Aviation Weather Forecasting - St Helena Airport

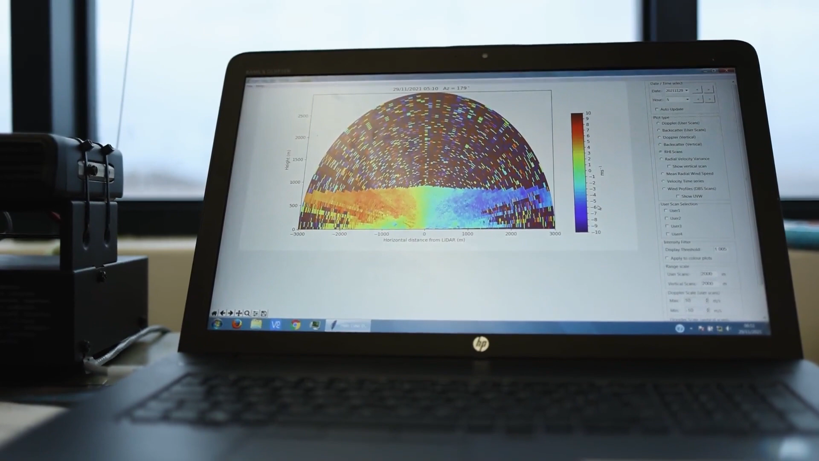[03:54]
rapid changes in wind direction which indicates the presence of turbulence or wind shear.